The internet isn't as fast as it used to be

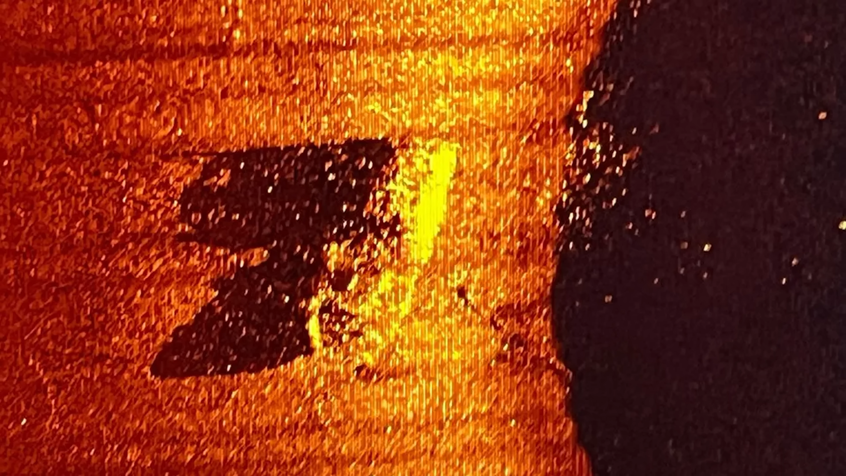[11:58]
was discovered 390 metres beneath the frigid waters off the Canadian coast.